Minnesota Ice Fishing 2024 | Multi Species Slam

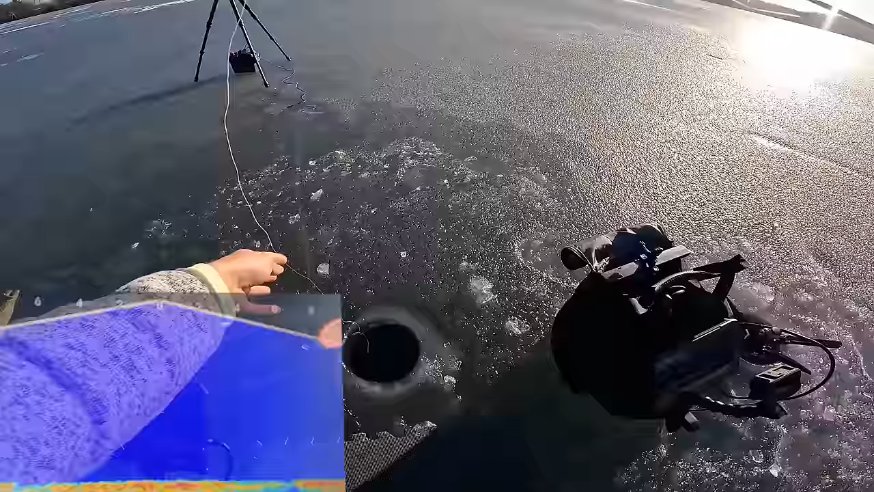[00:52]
We're sitting in 20 feet of water right off a hump so there should be some pike here during the day and once it gets a little bit later the walleye and crappie should come through.
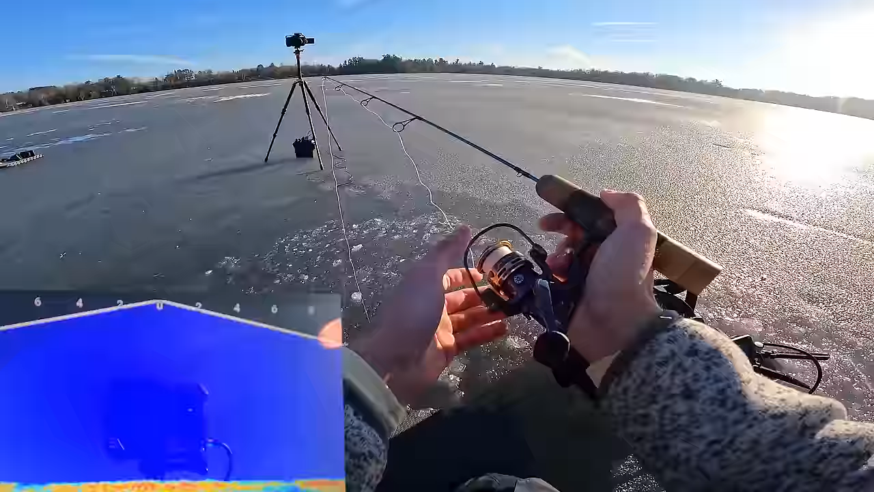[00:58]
We're going to get this drop down to bottom and see if any fish want to make their way over here. Here we go right away. There we go. What do we got here? A little pike.
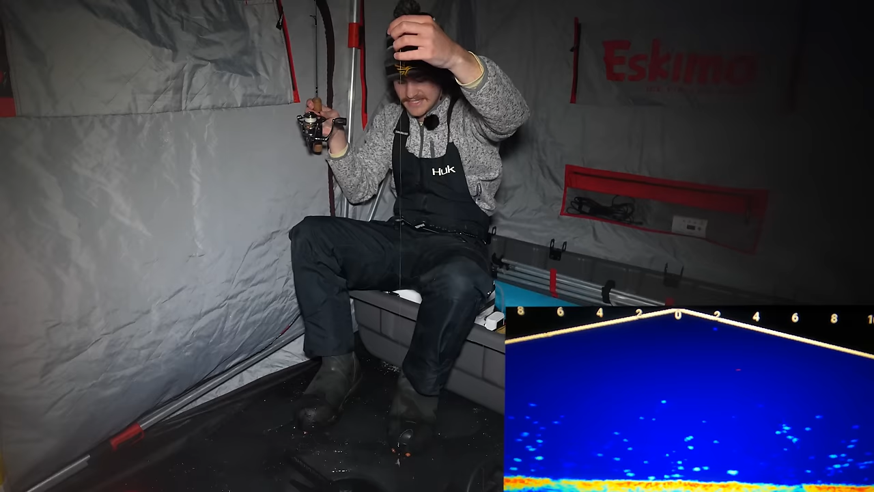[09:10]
Not a full minnow this time. And it seems like it is doing the trick. That one came up and was incredibly aggressive. Those are the kind of fish I look for. We got a few more down there. We are going to see a couple of them to our left that look like good marks. That is right away. Another one is coming up. Here he comes. Looks like another good mark. There he is.
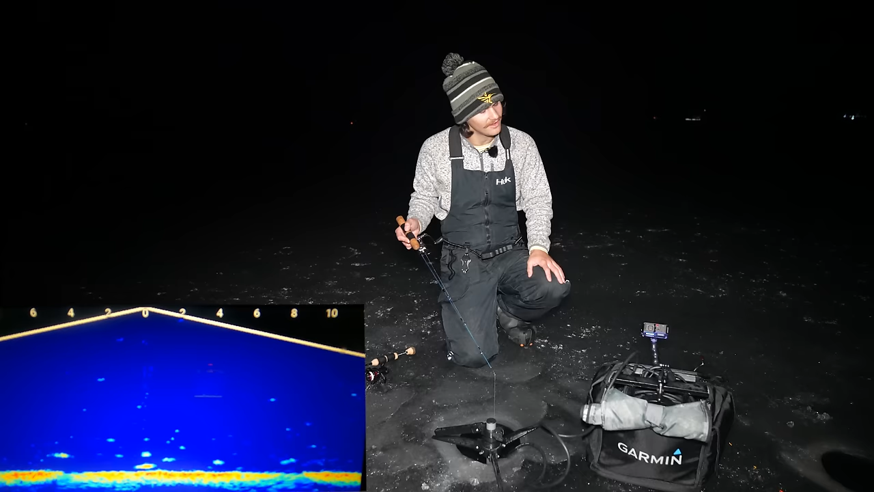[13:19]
Comes in super hot, super aggressive, looks at it and it's just not for him. All of a sudden, nine o'clock came and they do not want anything to do with my lures.
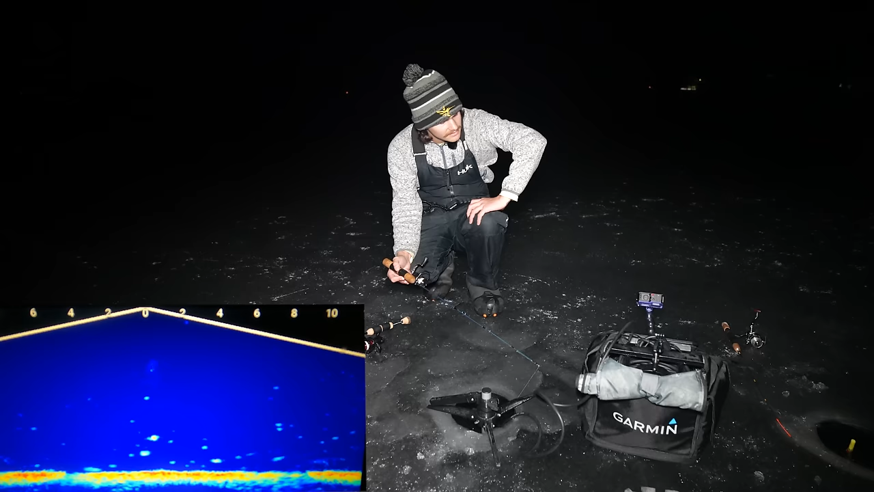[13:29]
They come up, they look at it, they act so aggressive and they just don't eat. I have no idea why. I haven't had a problem like this before here. They are just not eating it. I'm not going to stay out here if the fish aren't going to eat. We are going to have to call it a video.